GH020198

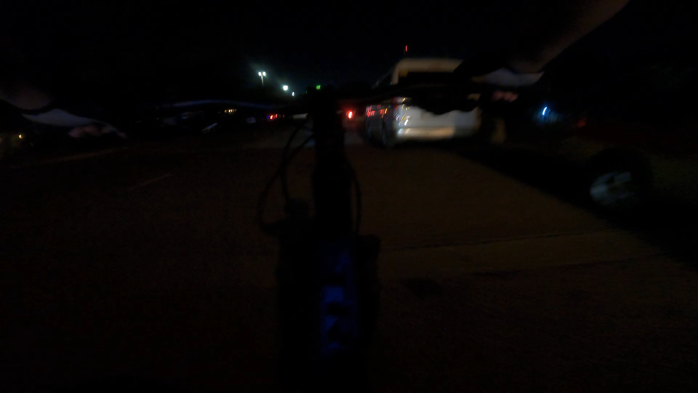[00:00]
Botek. Ako, walang ilaw sa harap sila meron.
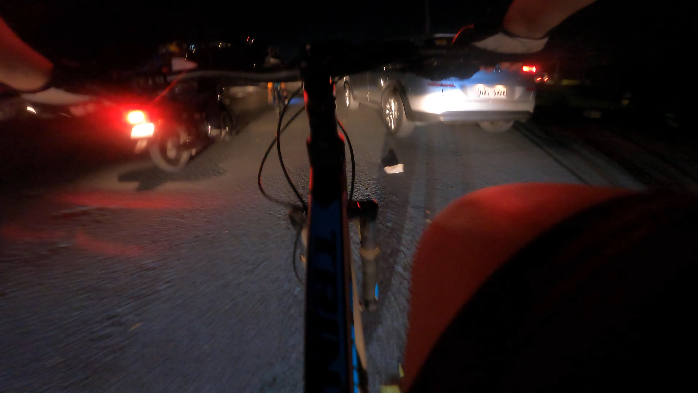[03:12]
Hindi na, madilim na gagi. Oo, nakasunod ako.